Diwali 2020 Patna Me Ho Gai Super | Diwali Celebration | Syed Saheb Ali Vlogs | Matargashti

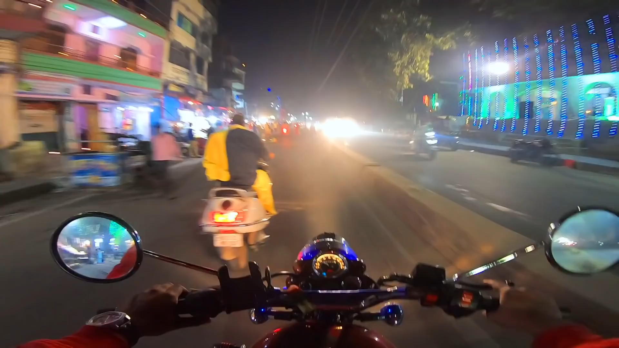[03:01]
हम लोग आ चुके है राजा पुल और इधर भी फटा भाई यहां से निकल रहे है बोरिंग रोड की तरफ सलगों पर सरनाटा लाइट भी कम अभी देखते है बोरिंग रोड में क्या हाल है इस साइड में तो लगी नी रही किसी ने घर को सजाया है इधर कहीं कहीं पर दि�